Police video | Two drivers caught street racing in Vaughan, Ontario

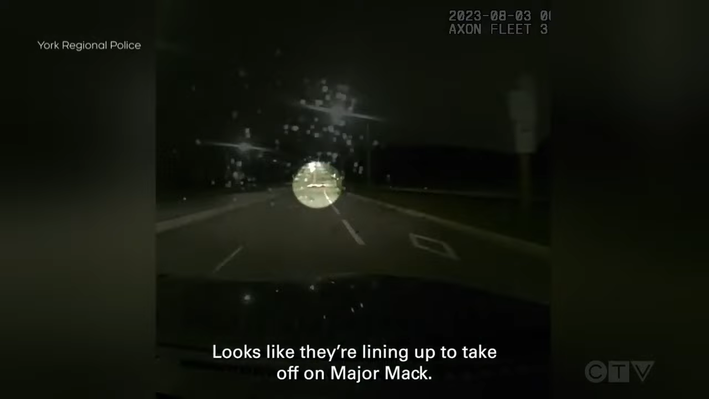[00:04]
The racing of Easlington looks like they're lining up to take off on Mayor Mack. I was traditionally following at a distance. They haven't taken off yet. They're side by side.